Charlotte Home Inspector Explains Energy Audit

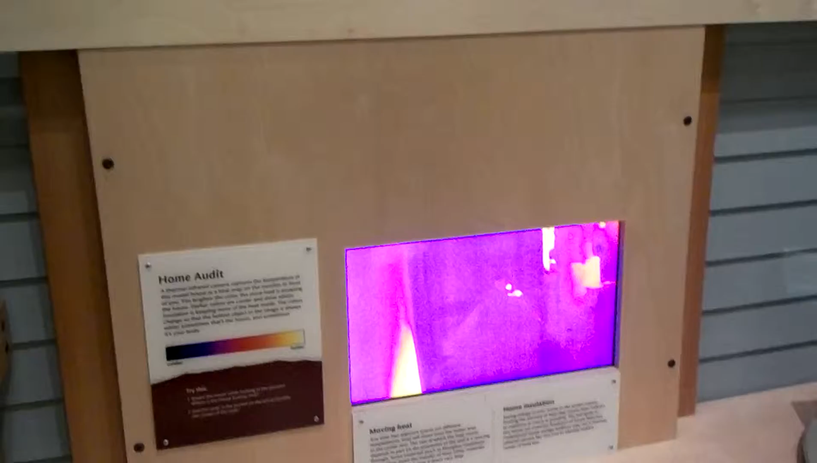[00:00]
Okay, I am here at the home audit exhibit and I'm at the Boston,
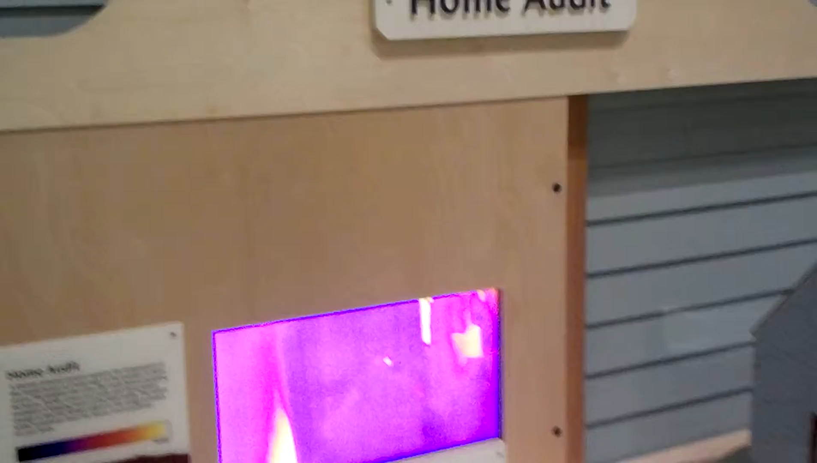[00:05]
Massachusetts Museum and they're talking about thermal infrared.
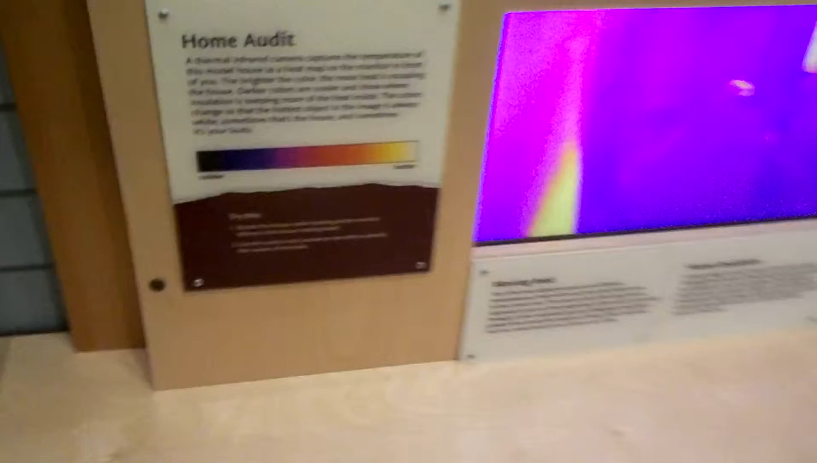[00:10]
If you look at the screen,
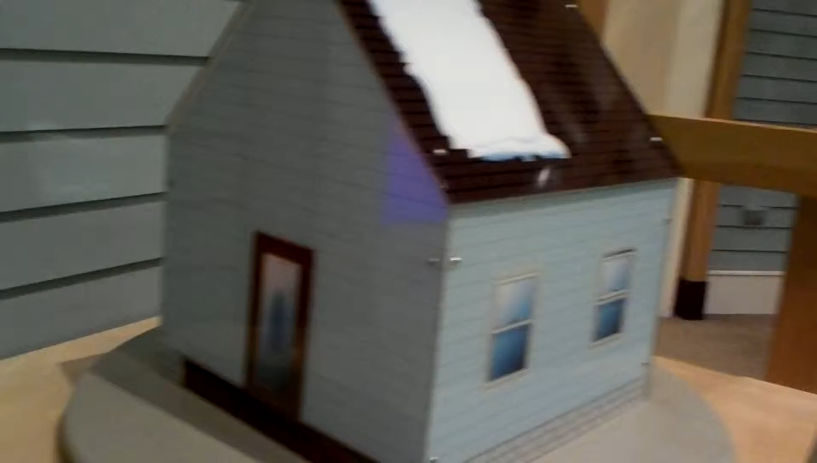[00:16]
what we're doing is we're looking at this house for places where heat is lost.
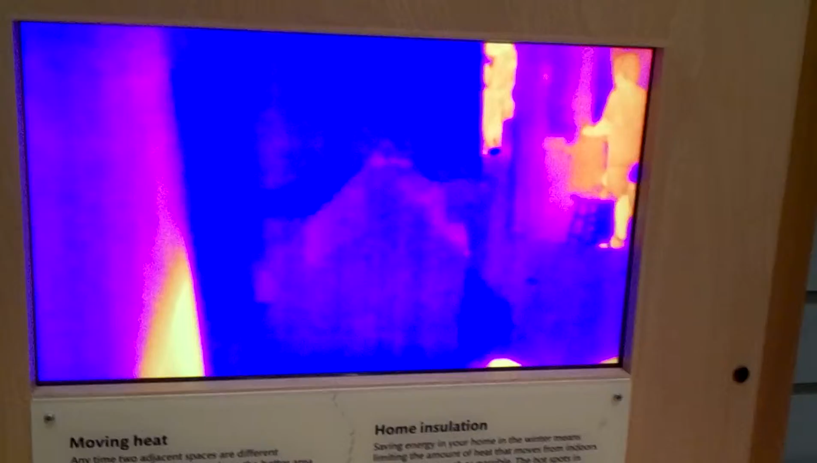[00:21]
So if we rotate this around, you'll start to see what you're looking for is cool spots in the house.
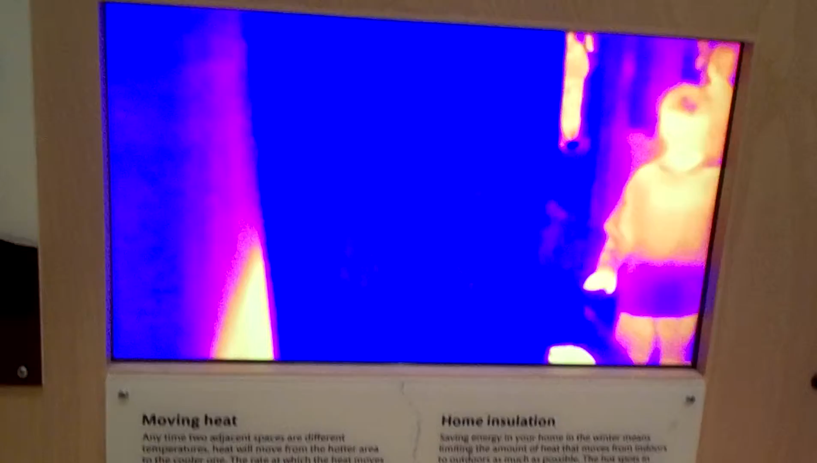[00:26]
If you notice, like right there,
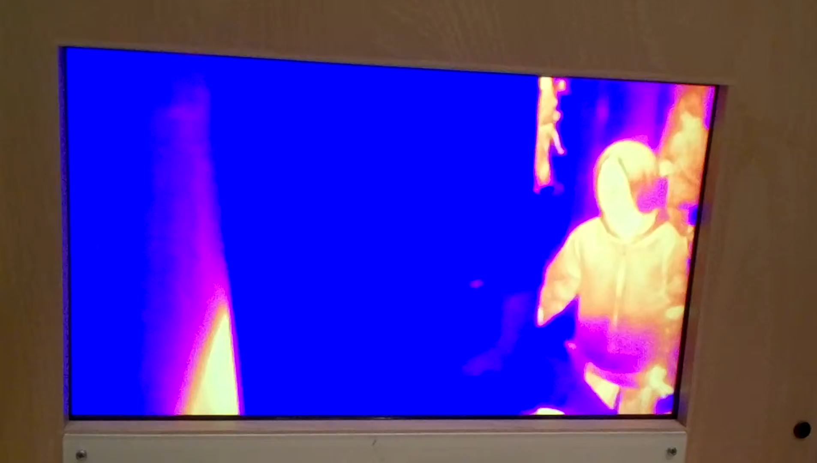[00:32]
there's a cool spot in the house, right there,
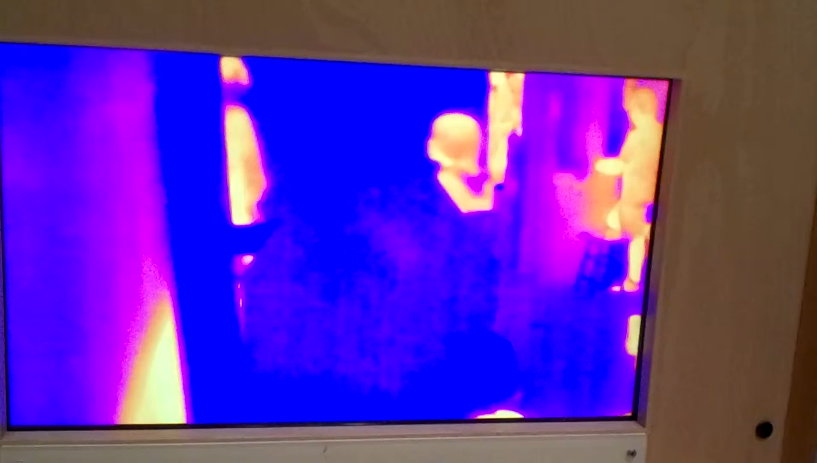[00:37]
and it corresponds with a hole in the roof.
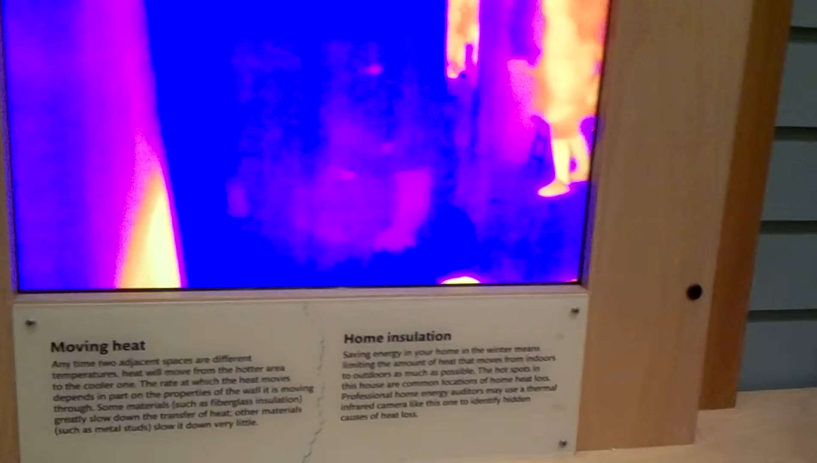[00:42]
But anyway, infrared can find out many things.
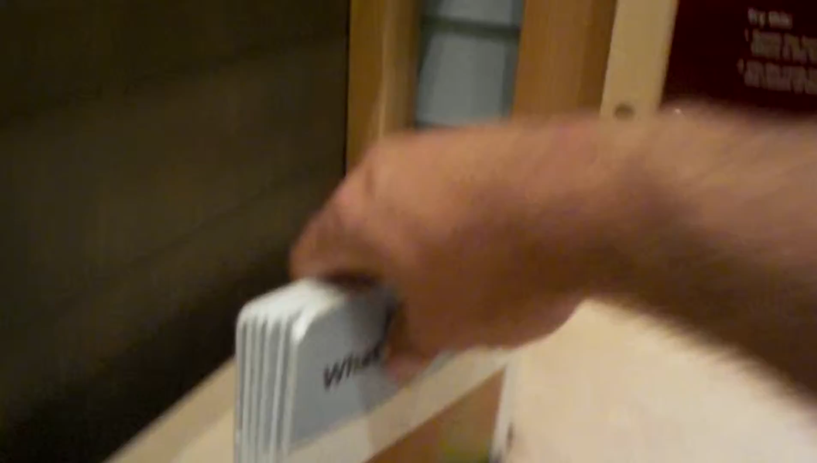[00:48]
You're looking for anomalies, so if we take a look at some of these cards, this is kind of cool. It shows what's losing heat here, and it shows you it's around the outlet.
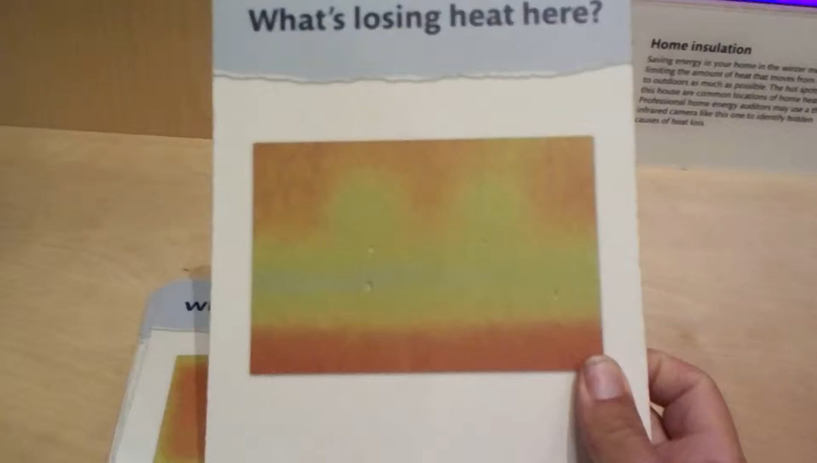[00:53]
But outlets are really bad about losing heat.
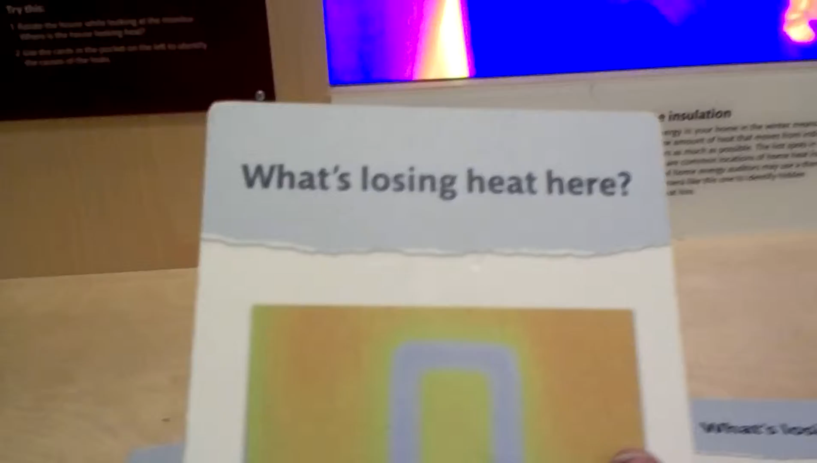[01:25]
This is the studs in the wall because
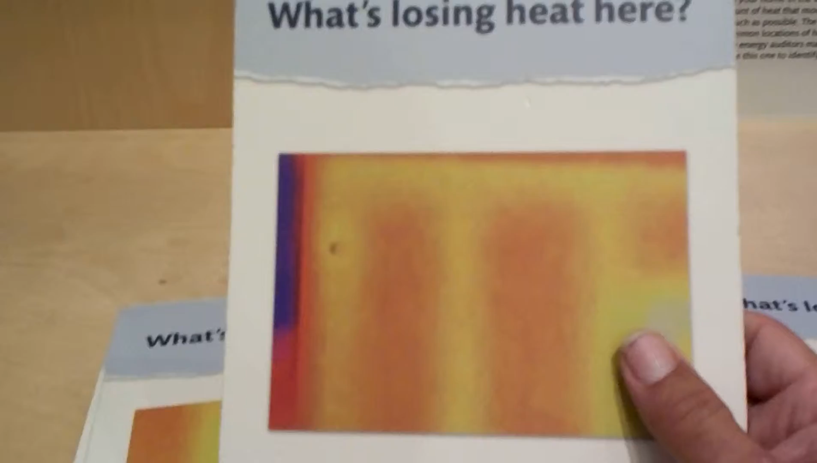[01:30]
they don't stop the transfer of heat as well as the insulation does. So you can see where the studs are. That's not stopping the transfer of heat.
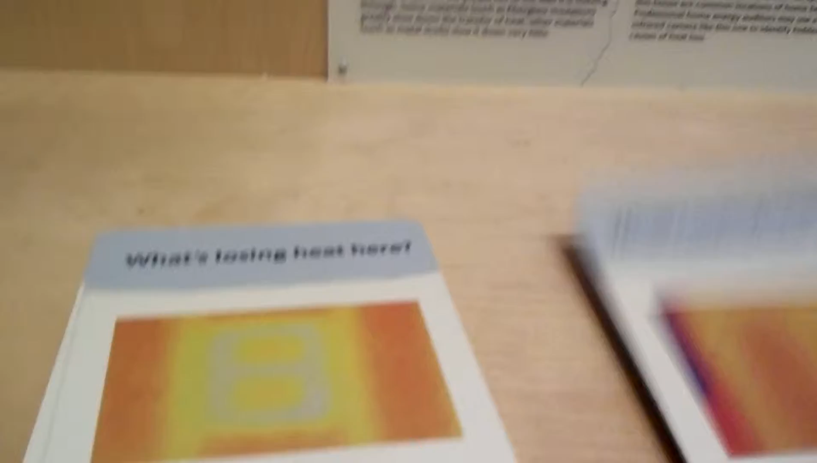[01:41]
Then, one, two more. This is around a window frame.
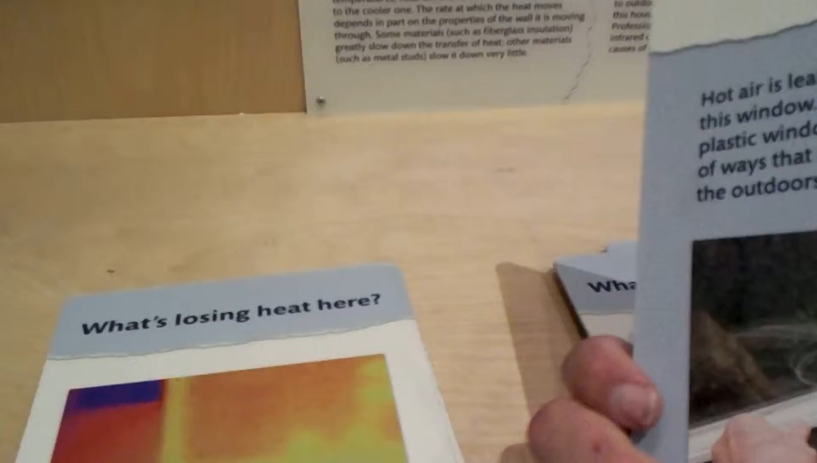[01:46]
You can see you need to put weather stripping around. You have air leaking out around the edges of a window. So, what's losing heat here?
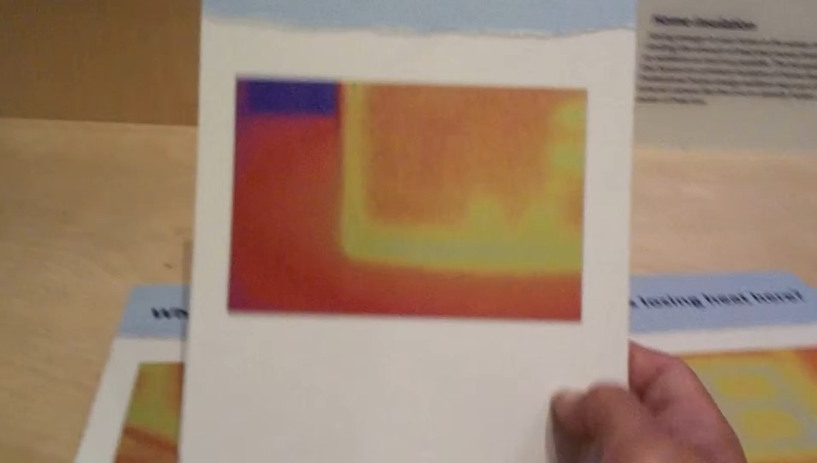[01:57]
This is in a crawl space. I'm not exactly sure about that one.